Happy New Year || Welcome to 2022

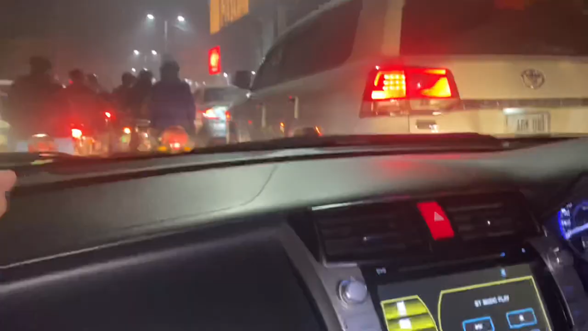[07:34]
चलो जी अब चले, इधर पहुंचना हमारे लिए टास्क नहीं था,
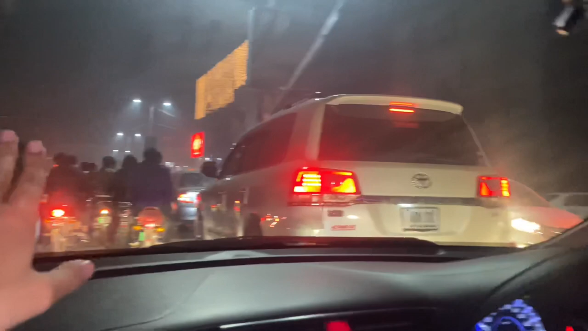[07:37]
इधर से निकलना हमारे लिए टास्क है, ये देख सकते हैं आप इधर ट्रैफिक।